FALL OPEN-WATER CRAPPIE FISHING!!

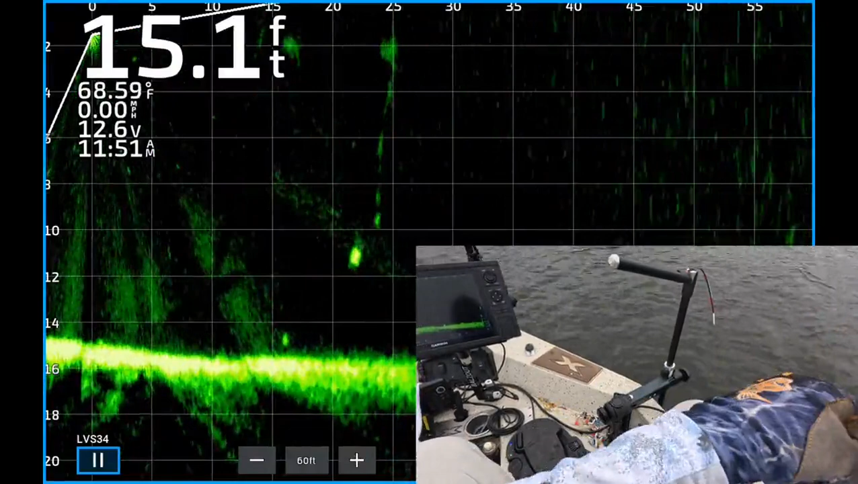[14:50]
On screen: depth 15.1 ft, water 68.59°F
There's my jig dropping down to it. He turned. And looked at it. Boom! He ate that.
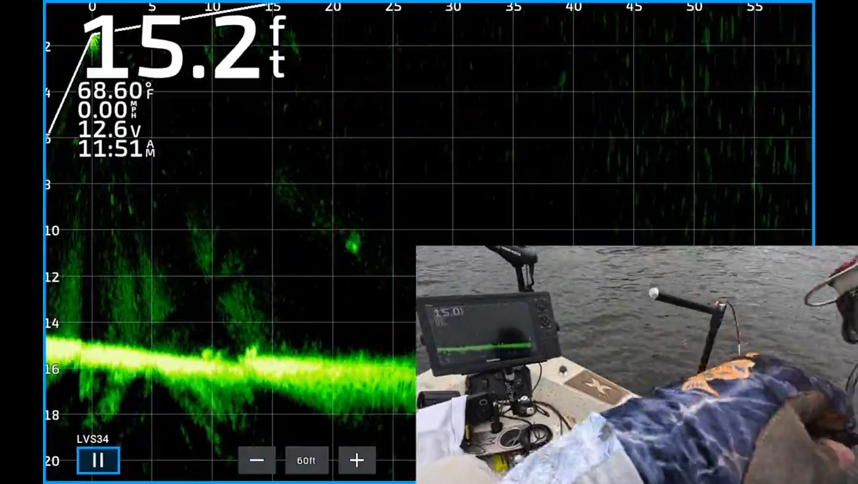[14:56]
On screen: depth 15.2 ft, water 68.60°F
Oh no, he didn't. He missed it. Gosh, there he is still.
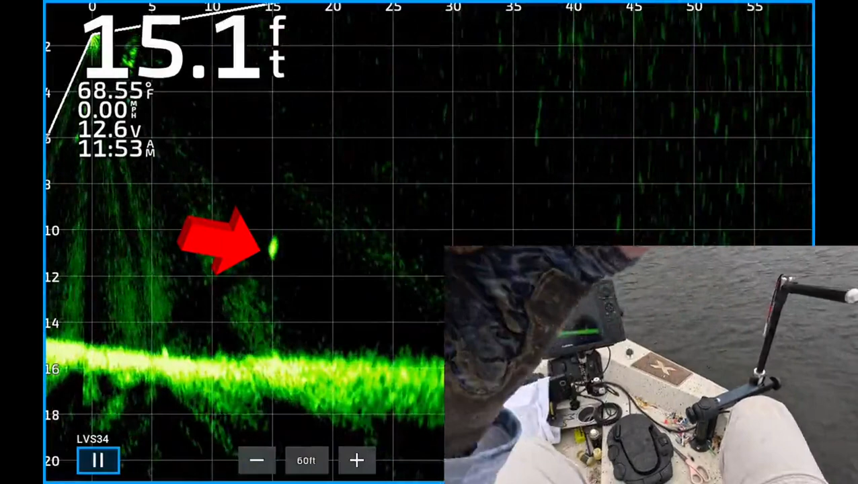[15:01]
On screen: depth 15.1 ft, water 68.55°F
About ten, eleven feet deep. Fifteen feet from the boat. There's my jig dropping down to him. Hopefully he'll eat it this time.
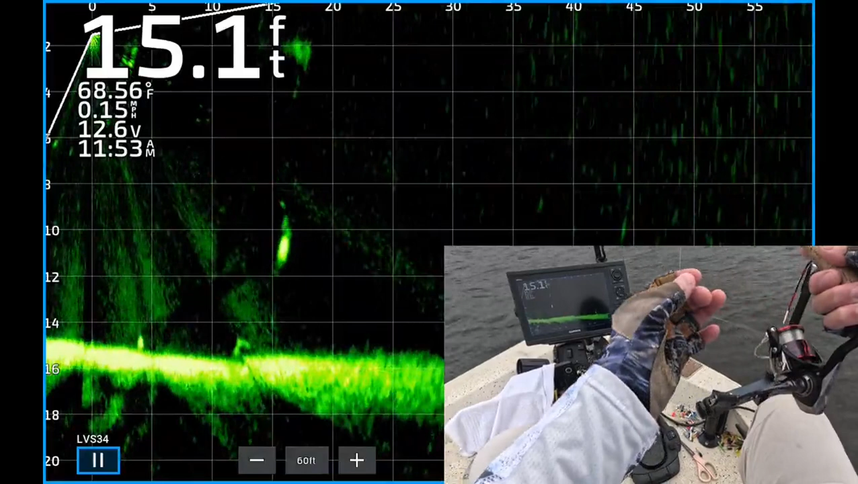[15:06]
On screen: depth 15.1 ft, water 68.56°F
He just turned around. Now he's dropping back down to the bottom. But boom!
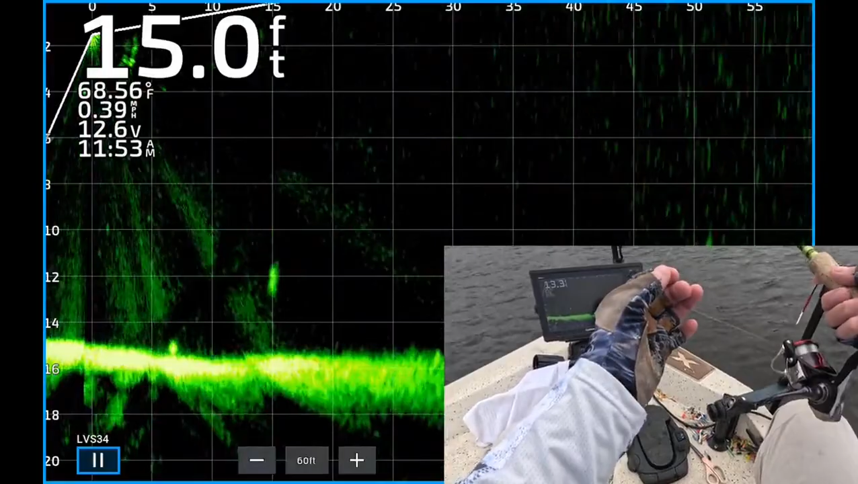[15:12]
On screen: depth 15.0 ft, water 68.56°F, speed 0.39 mph
He ate it! Yes! If that's a cat around there.
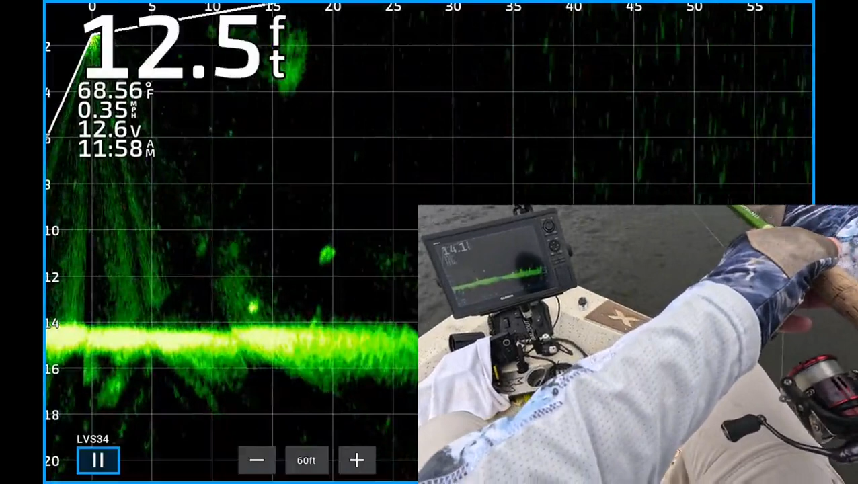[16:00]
On screen: depth 12.5 ft, water 68.56°F, speed 0.35 mph
About twenty feet from the boat. Eleven feet deep.
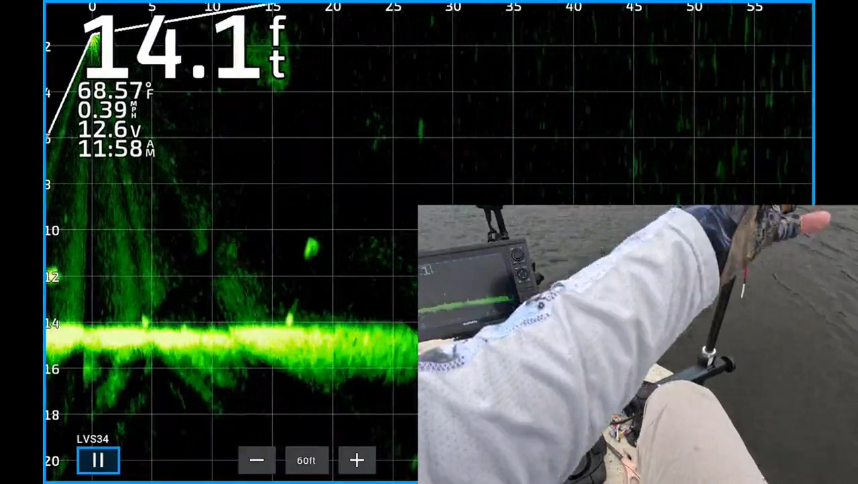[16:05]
On screen: depth 14.1 ft, water 68.57°F
There's my jig dropping down to it. Got a little bit in front of it. But he saw it.
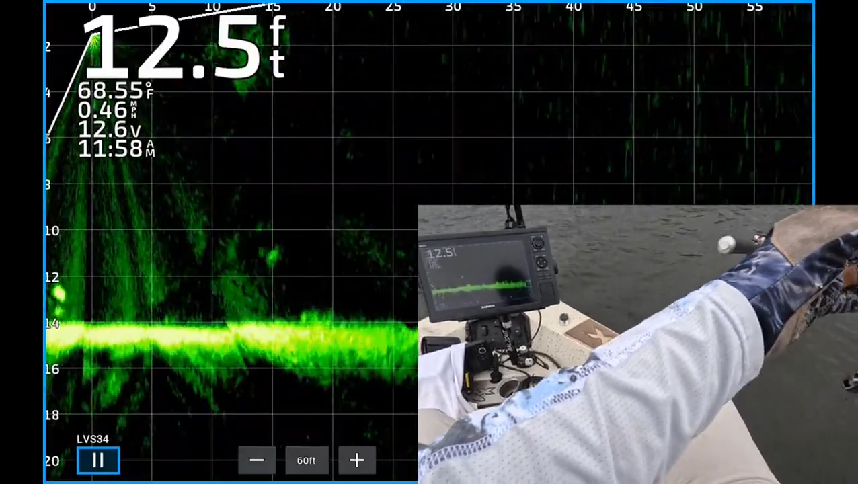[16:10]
On screen: depth 12.5 ft, water 68.55°F, speed 0.46 mph
And boom! He ate it! Yes! There it is. Eleven fifty-eight. Last fish of the day.